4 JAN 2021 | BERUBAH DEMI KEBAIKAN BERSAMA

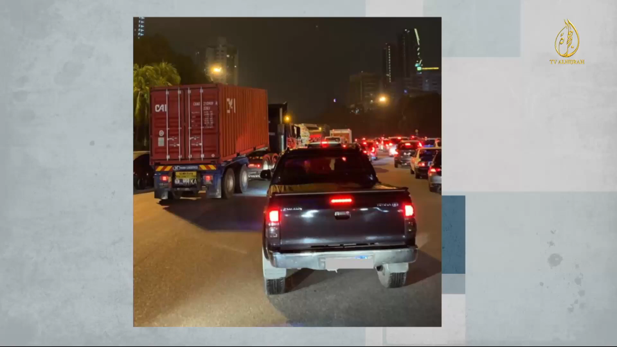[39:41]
memuat naik gambar keadaan jalan raya yang sesak berikutan orang ramai keluar untuk menyambut tahun baru.